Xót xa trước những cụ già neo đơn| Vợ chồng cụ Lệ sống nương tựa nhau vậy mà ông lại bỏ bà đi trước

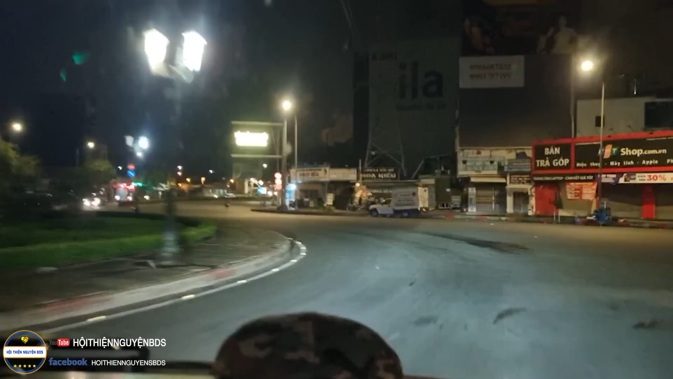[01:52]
Đây, thì tụi con đi tới dòng xây Phú Lộc rồi, thì bắt đầu sẽ là Hồng Bang,
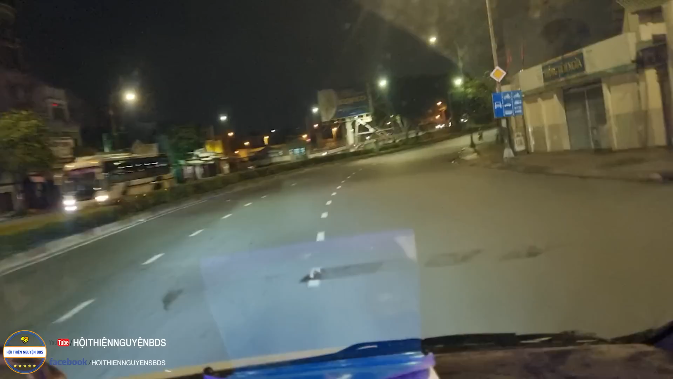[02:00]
một con đường nối thẳng từ Bình Chánh cho tới Bình Tân, quận 6, quận 5 và cuối cùng là quận 10.
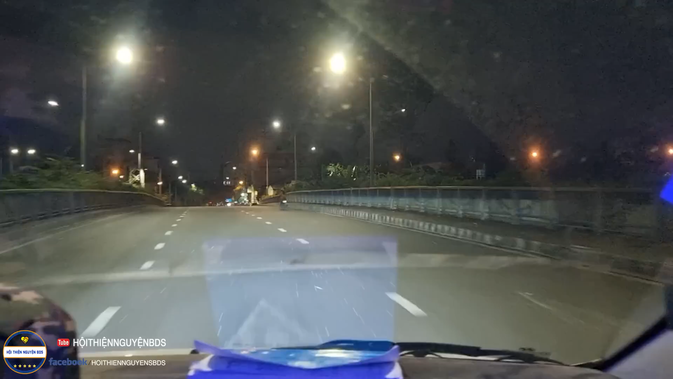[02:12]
Đó, thì đây, một con đường mà dẫn đến 3-4 cái bệnh viện này nghe nha, con đường quen thuộc. Rồi con xin mời cả nhà cùng đồng hành với con thăm cái hoàn cảnh cũng như cái nhà này như thế nào nha cả nhà. Rồi thì bắt đầu tới được bệnh viện Đại học Y Dược nha cả nhà. Bên trái là bệnh viện Phạm Ngọc Thạch luôn cả nhà.
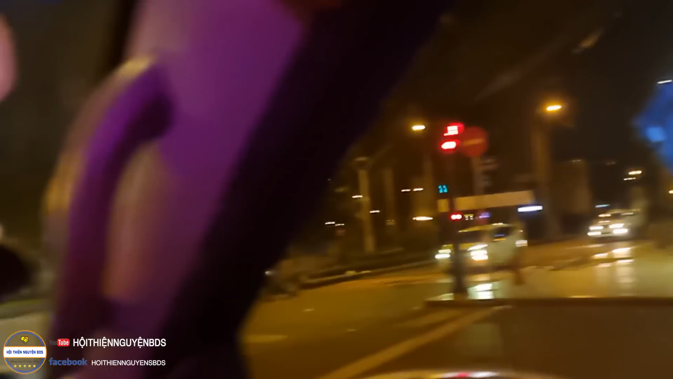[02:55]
Mình chưa có bệnh là đèn xanh đèn đỏ mình dẫn đầu nha cả nhà.
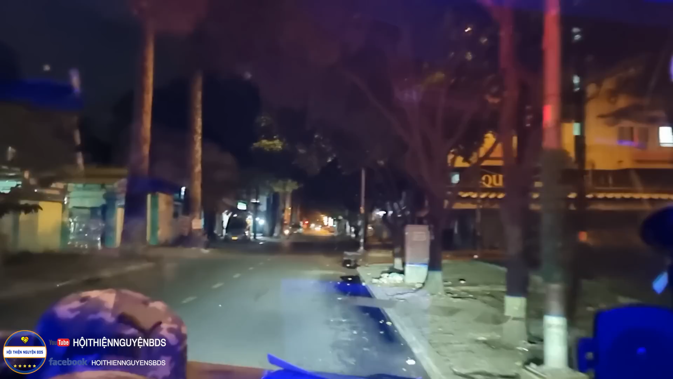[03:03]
Tiền nhà.
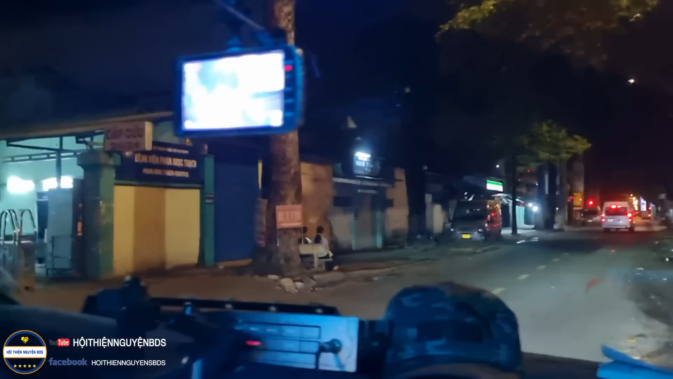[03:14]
Tới bệnh viện rồi, bây giờ tìm liên hệ cả nhà.
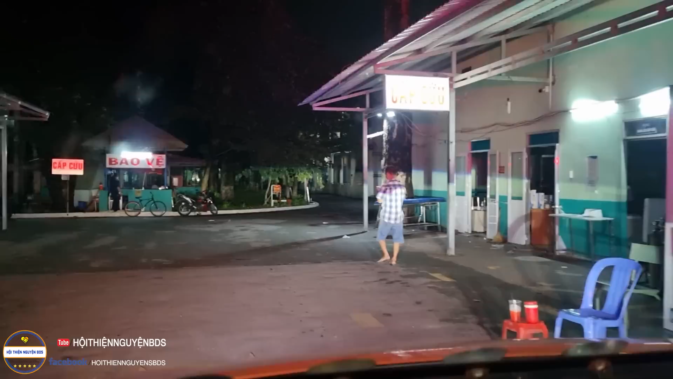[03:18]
Vô lại tiếp tục cuộc hành trình như bữa hôm qua nữa nha cả nhà.
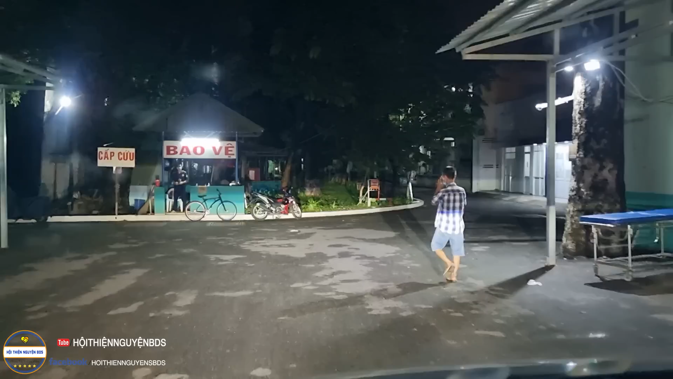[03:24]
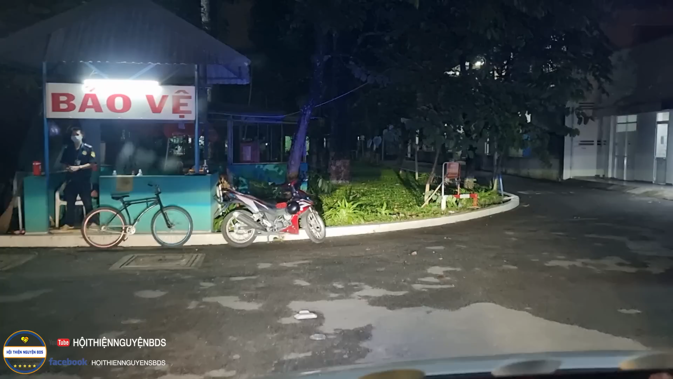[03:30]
Còn có cứu anh. Hỏi bảo vệ cho đi không? Hỏi bảo vệ cho có. Ở đây là khuôn viên trong điện bệnh viện nha cả nhà. Thì trong bệnh viện mình không có quay được nhiều. Tại vì phòng bệnh của người ta cái nhà mình chỉ quay trên xe mình thôi.
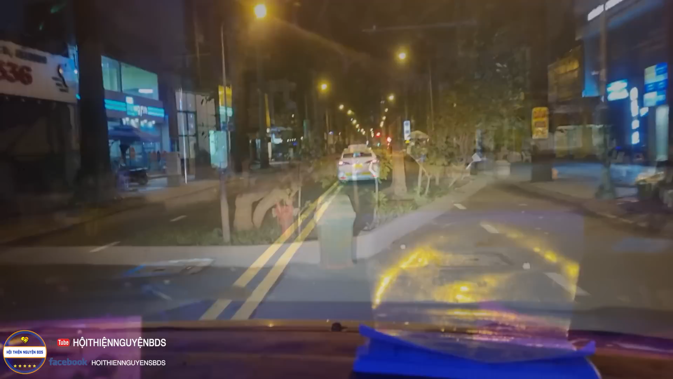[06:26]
Rồi tụi con đã bắt đầu ra khỏi bệnh viện này nha cả nhà, giờ tiến thẳng lên thành phố Biên Hòa luôn nha cả nhà.
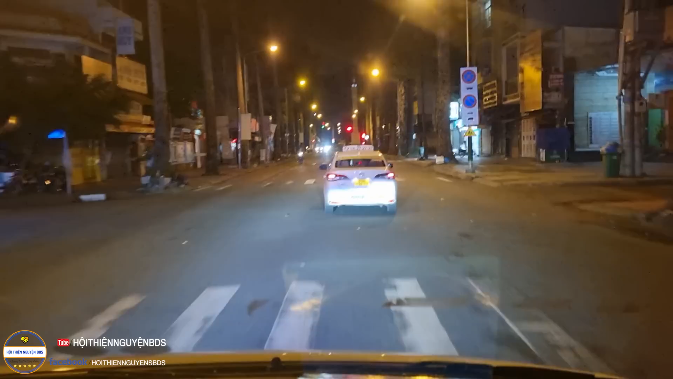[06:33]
Rồi sẽ tới thành phố Biên Hòa còn sẽ quay tiếp cho quý vị khán giả cùng xem cái hành trình này như thế nào. Đó.
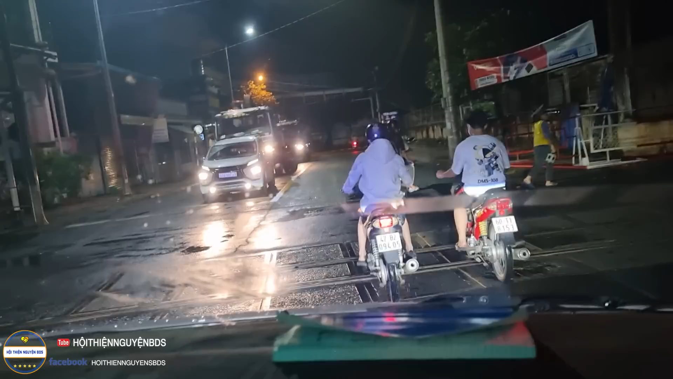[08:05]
Rồi thì xe 03 Tài Thiên với Mang Tim đã có mặt tại thành phố Biên Hòa, thì
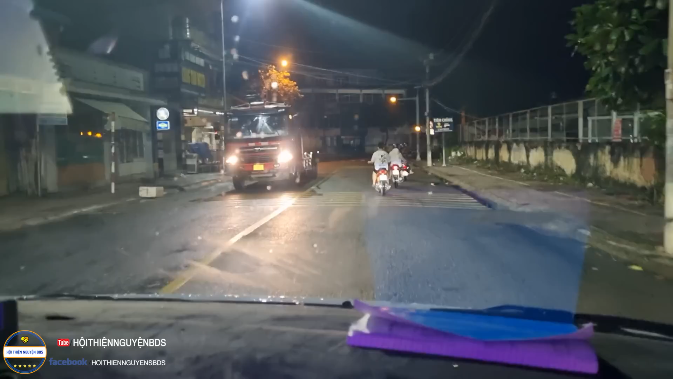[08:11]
đang nhìn theo cái hướng của Google Maps đang về nhà của bà cụ.
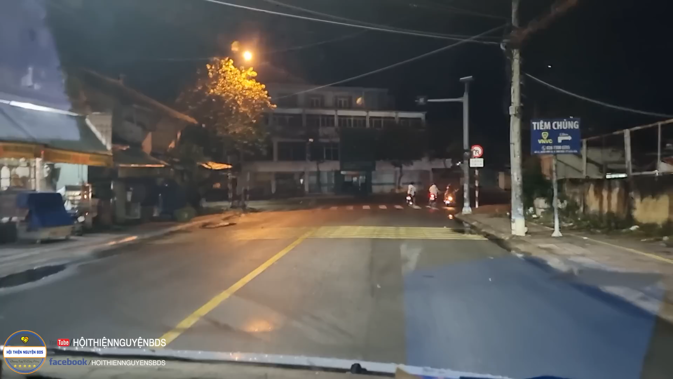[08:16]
Bên phải nhánh bên phải luôn em.
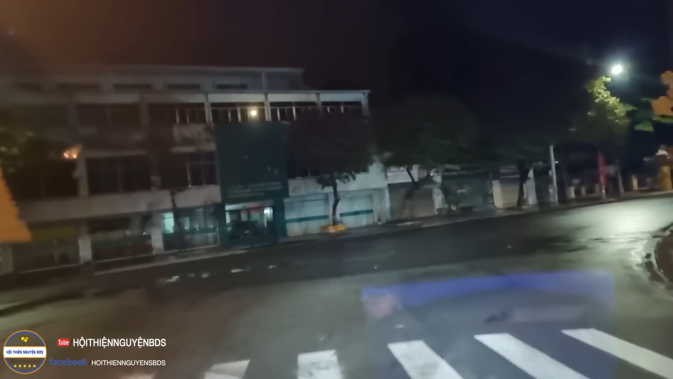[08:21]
Nhánh bên phải luôn. Đúng rồi. Hả? Thì như theo như lời của bà cụ chia sẻ thì nhà cụ ở gần cổng 2 sân bay Biên Hòa. Đây là thành phố Biên Hòa về đêm nha cả nhà. À, rồi con tới rồi nha cả nhà, con không biết nằm ở khúc nào. Hả?
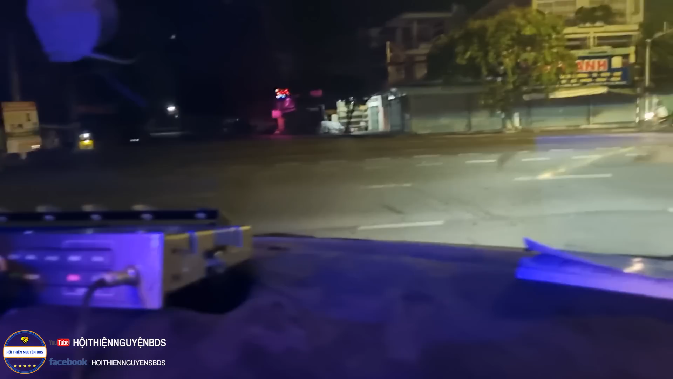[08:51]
À. Đâu cơ cụ? Tới cổng 2 sân bay rồi nè. Hẻm nào? Nó hạ, ông nằm bên này.
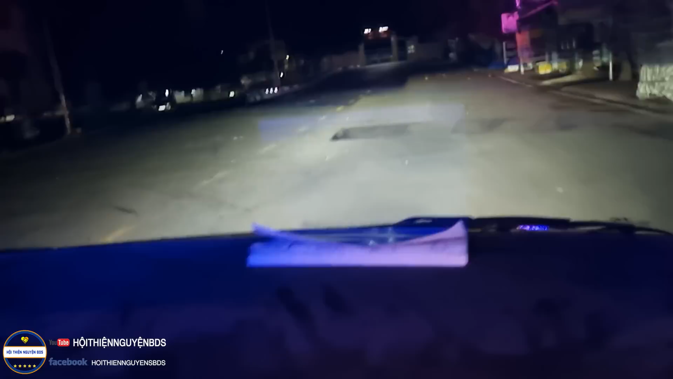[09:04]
Bên đây luôn hả? Đây hả? Mặt đèn pha lên. Mặt đèn pha lên. Đây Nguyễn Ái Quốc quẹo vô rồi nè.
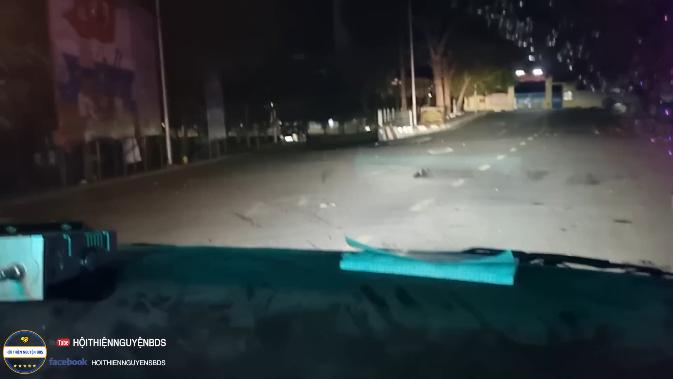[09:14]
Đó ở đâu ạ? Đặt đèn pha cho cô cho cậu ơi. Cổng 2 chưa? Cổng 2. Cổng 2 nè. Xuống. Chạy xuống đó đúng không? Đi chợ đó. À là xem đó hả? Phải xuống đó không? Không sao kỳ vậy? Đường này kỳ vậy? Đây nè, ngay chỗ này là công trình gì? Đây con xuống con coi coi, con cũng không gành ở đây nữa.